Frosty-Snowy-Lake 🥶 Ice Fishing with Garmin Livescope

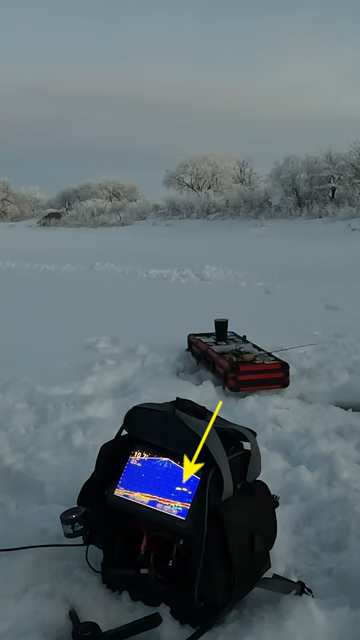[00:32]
there's something here maybe that could be fish 30 feet over there the crappy convoy coming right at me
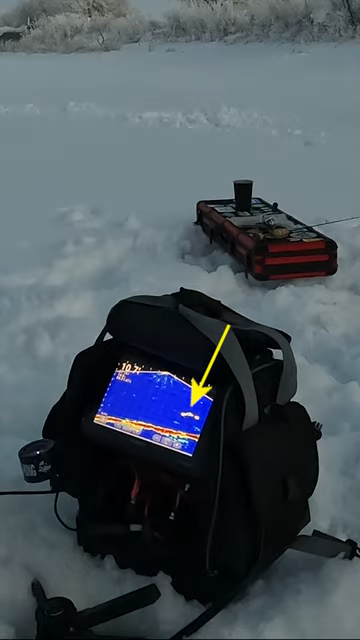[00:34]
three of them maybe you know vapor
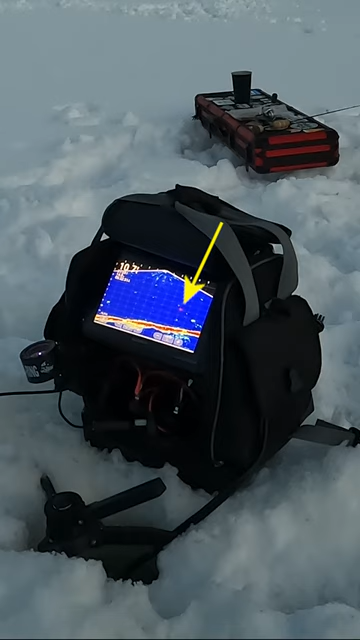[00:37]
trails they um they put on their cloaking device i can't see them anymore
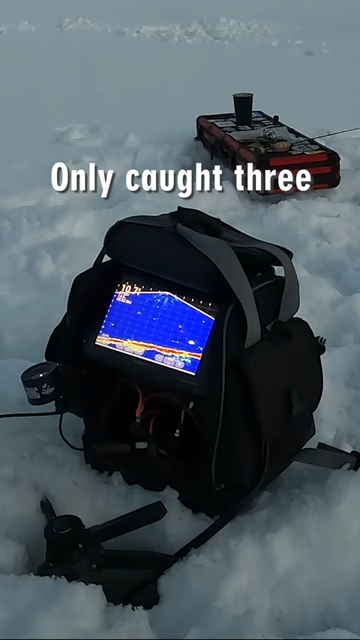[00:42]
okay
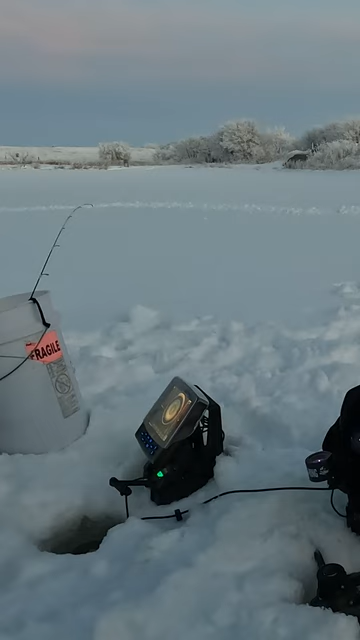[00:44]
next time our screen's clear let's just pack it up we can get out and get this out of here before it's still a little light yeah you
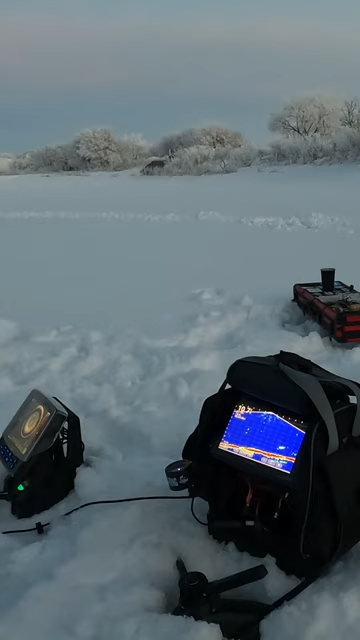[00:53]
got something below you i think yeah you do oh you hit him on the head